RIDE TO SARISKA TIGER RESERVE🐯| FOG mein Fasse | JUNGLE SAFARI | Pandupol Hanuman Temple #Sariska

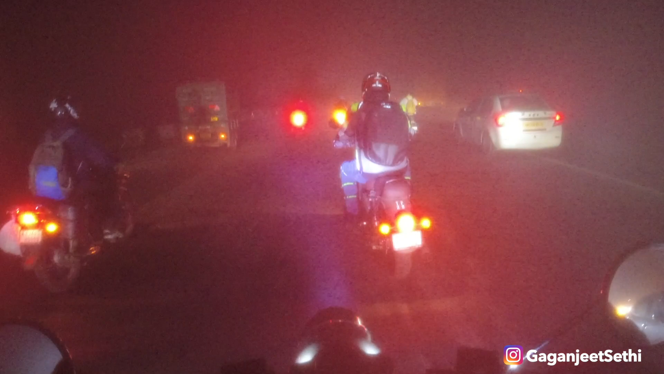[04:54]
बट ये धुंध ने काफ़ी हमारा स्पीड स्लो कर दी है और वो है कि सनराइज जैसे ही होगा थोड़ा सा धुंध छटेगी। माय गॉड, चलो खींचते हैं थोड़ी सी बाइक।